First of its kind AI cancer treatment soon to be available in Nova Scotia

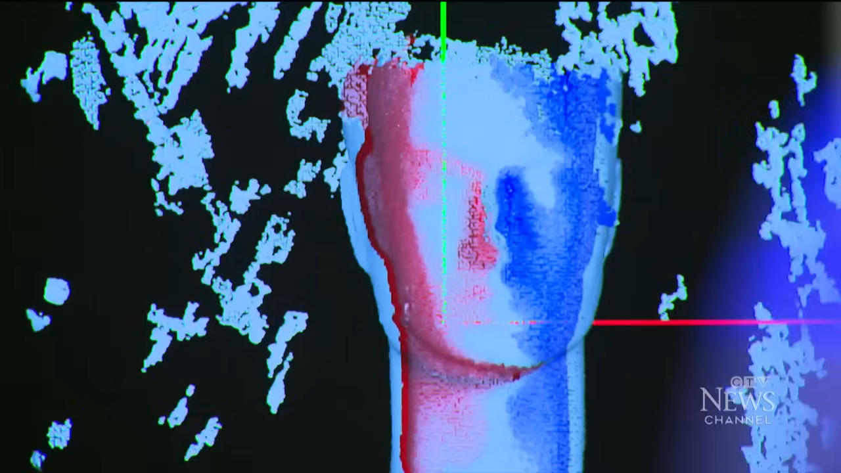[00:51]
With the help of AI technology, the images produced are clearer and more precise and will help identify tumors more quickly.